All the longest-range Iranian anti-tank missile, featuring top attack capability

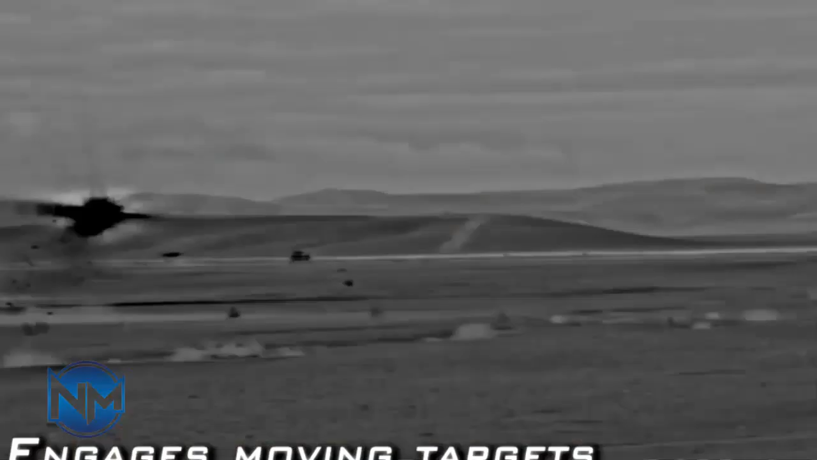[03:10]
strikes the target from above It can even defeat the active protection system, apps of tanks